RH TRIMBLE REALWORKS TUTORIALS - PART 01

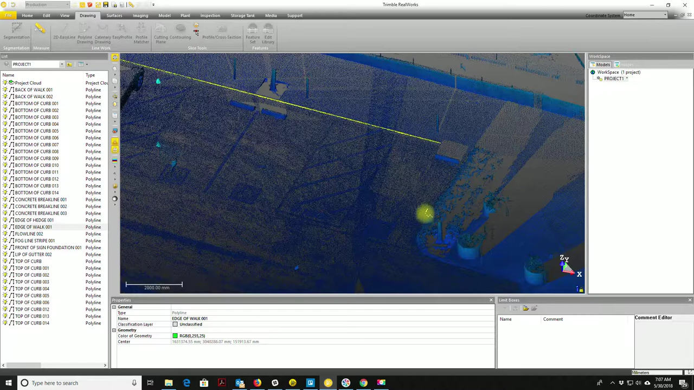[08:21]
excuse me now I want to come in I know I
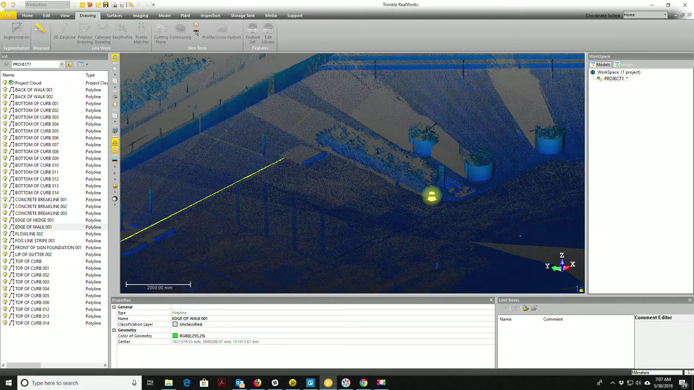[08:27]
got some curbing and not some curbing but some edge of concrete looks like we kind of go around this planter box here we'll pull up some pictures in a minute but I know I've got a there's an edge of concrete line here it looks like with a planner in it
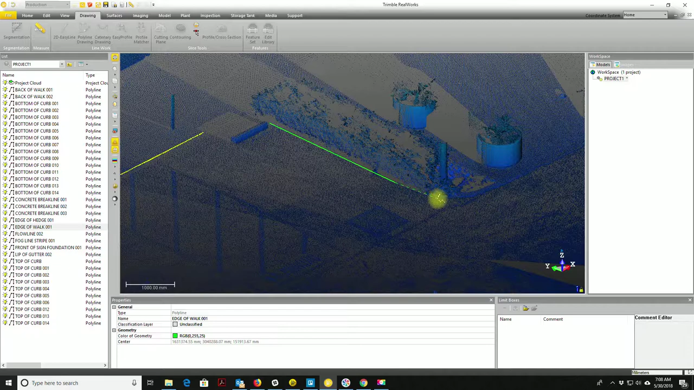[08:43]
now you can create arcs with
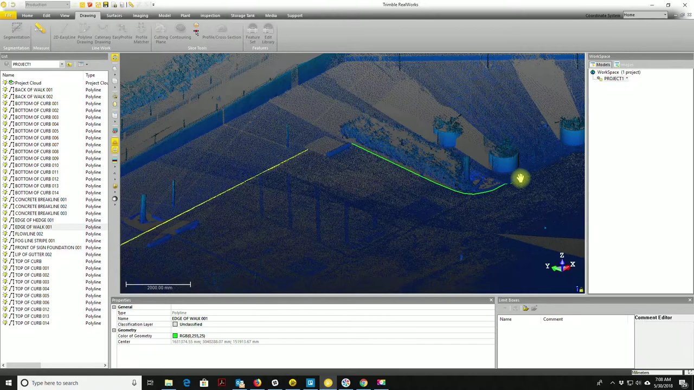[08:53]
this tool but I don't typically do that I'll do my arcs and CAD because
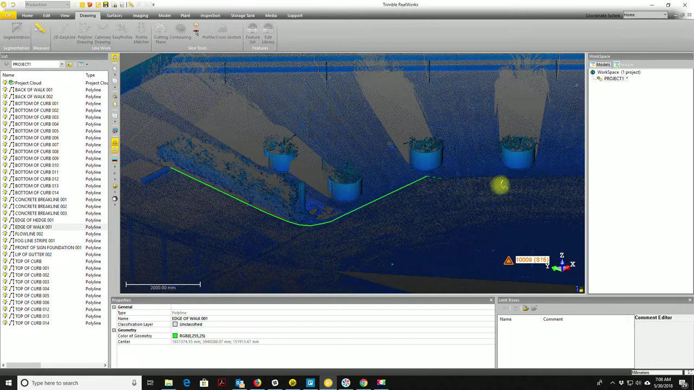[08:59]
I just want this to be good 3d brake lines so I just approximate those curves
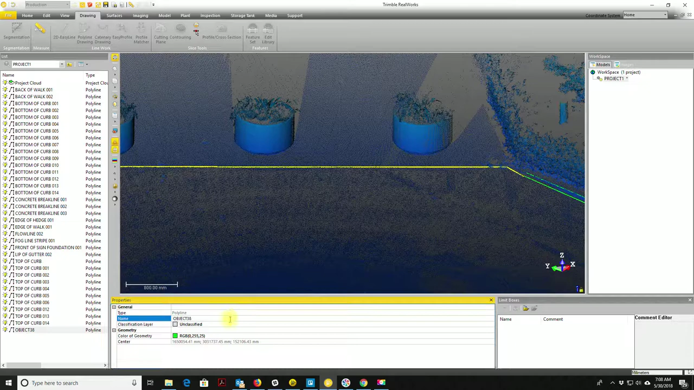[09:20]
edge of walk to you could call those edge of concrete too if you want
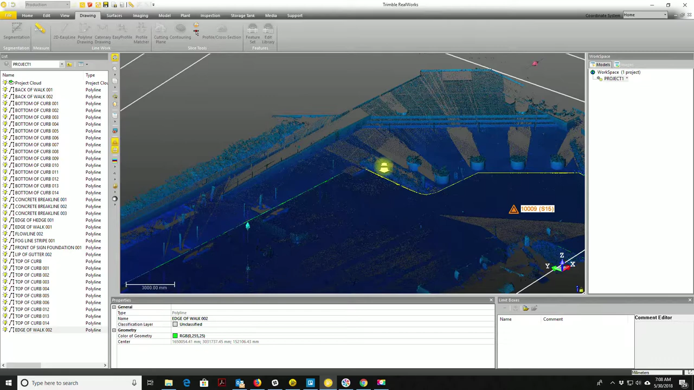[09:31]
all right now I
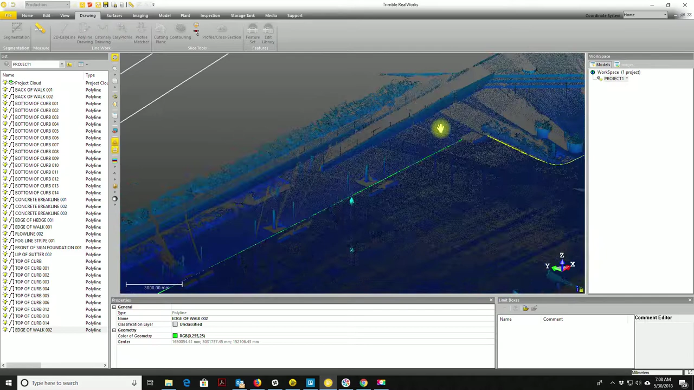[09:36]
generally what I try and do is start with the easiest brake lines first and then work into the smaller brake lines or the brake lines that are a little harder to see so I'm gonna do it looks like I've got another edge of concrete here so we're gonna do that
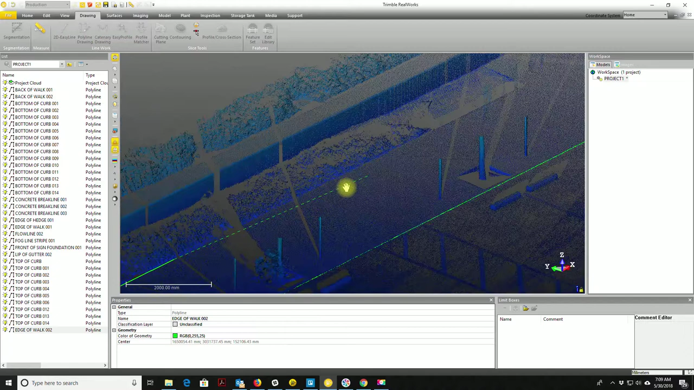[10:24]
and it looks like our ramp goes in here so we're gonna run our edge of concrete line over here and then we're
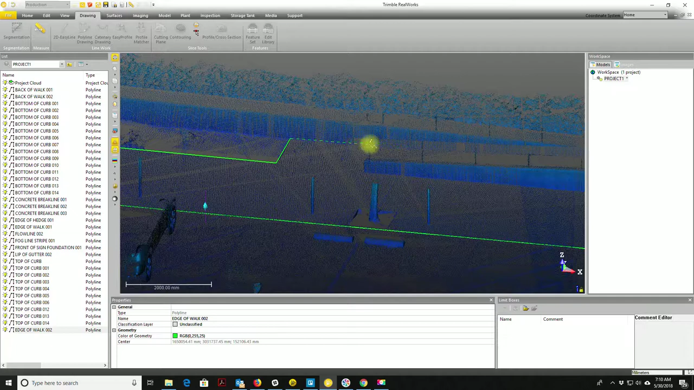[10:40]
just I'm gonna just end it actually you know what we'll go ahead we'll go up the ramp here as far as we can see it I'm gonna
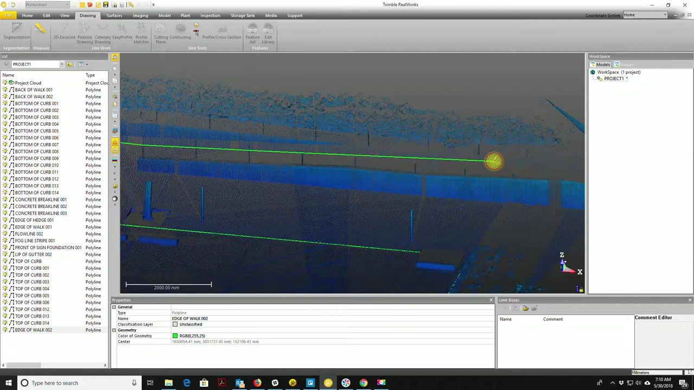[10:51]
go ahead and stop that line right there now
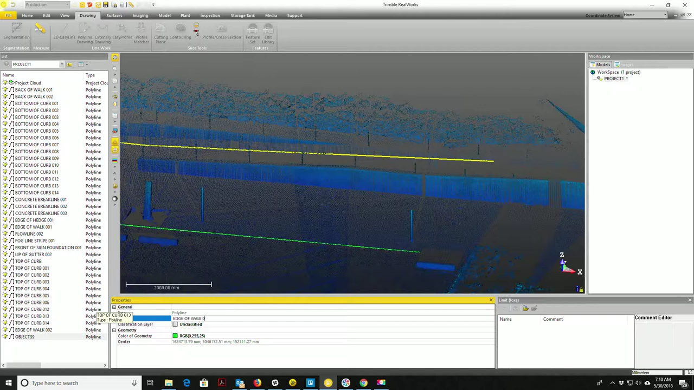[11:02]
I
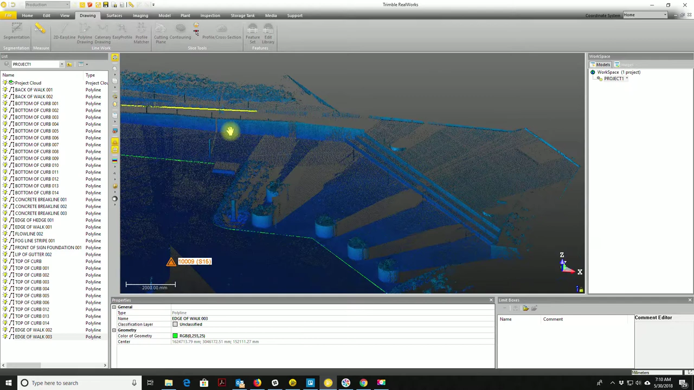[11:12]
don't want to make you guys sit through all this so I'm gonna just do one more here I'm gonna do an edge
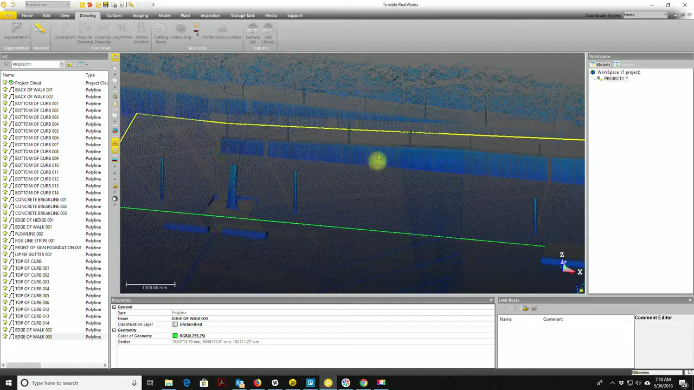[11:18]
of walk right here on the bottom of this retaining wall I'll run another brake line
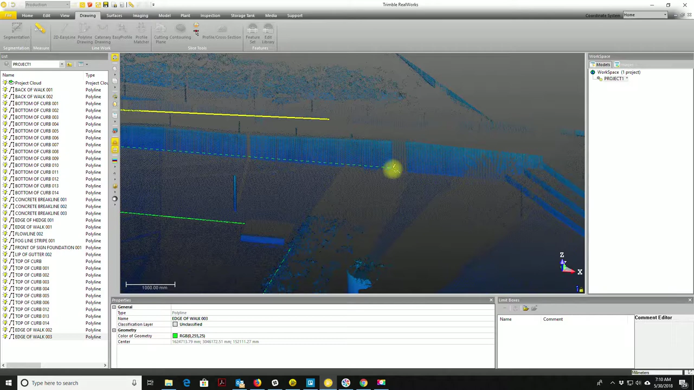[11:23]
on the top of that retaining wall I'm
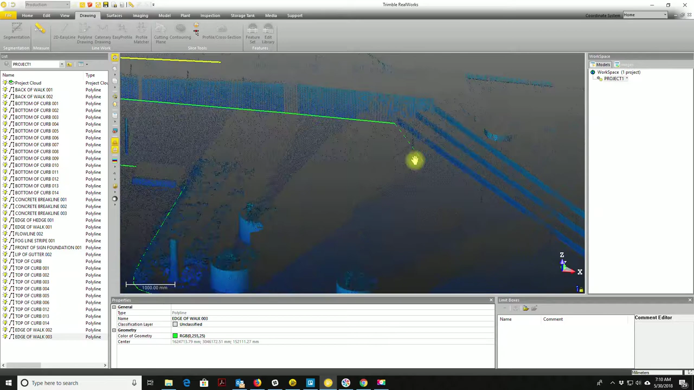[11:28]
just gonna come along here to the along
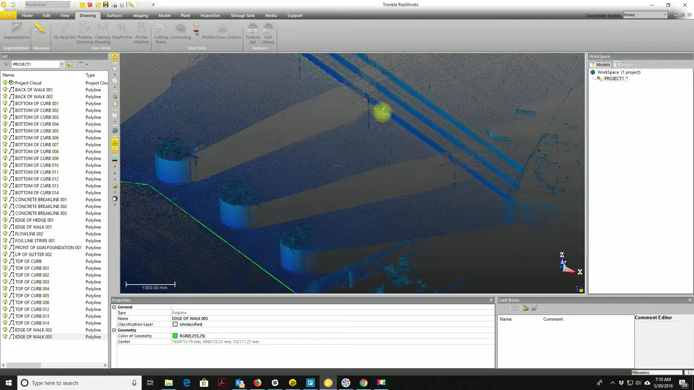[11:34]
the bottom of this first step of this stairs here sometimes when you click to it won't grab so you gotta be careful just keep an eye on that okay and I'm also gonna call that edge of walk
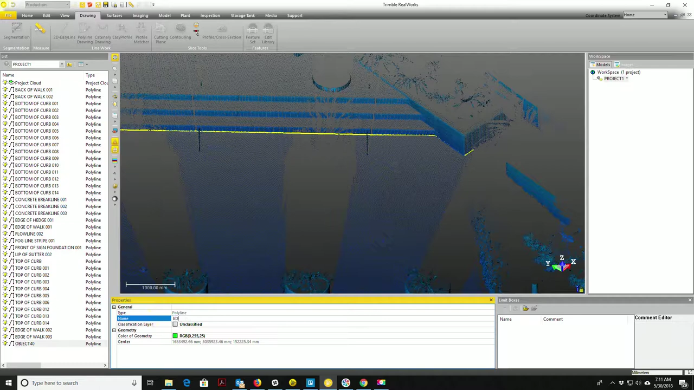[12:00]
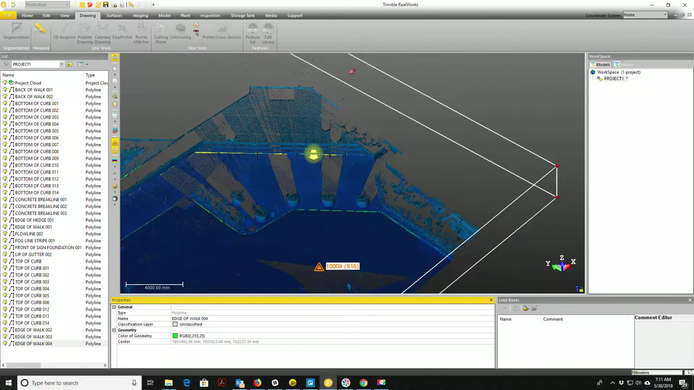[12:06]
all right so what I want to show you now we're just gonna adjust this limit box and I'm gonna I'll pull out the some of the building
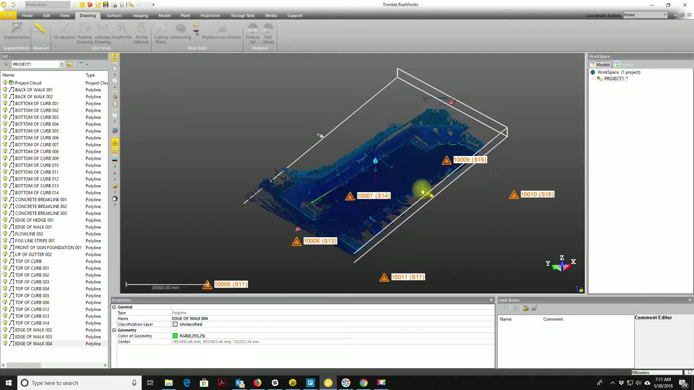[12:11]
footprint so I'm gonna show you guys how to do that and then
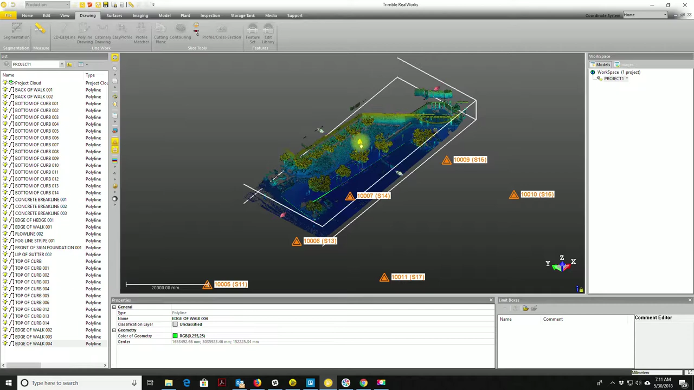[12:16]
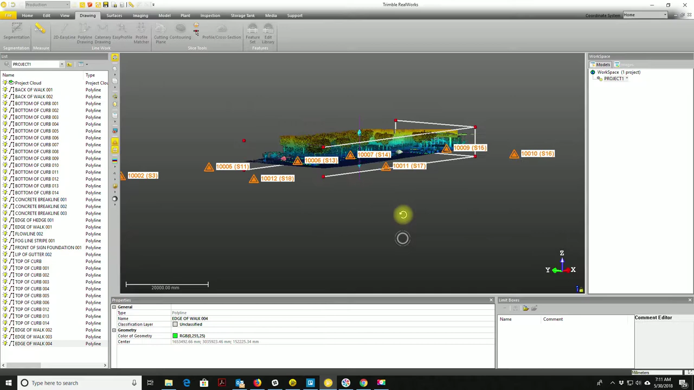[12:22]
then we'll end the video so what I'm gonna do here is I'm gonna just narrow this limit box I'm actually gonna pull it above the existing ground surface so you can see I just did that and what you
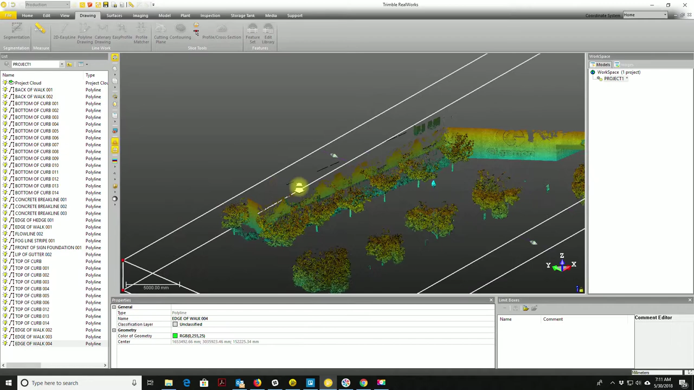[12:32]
want to do is you want to get set that to where you're just getting the main wall the building which I think I have now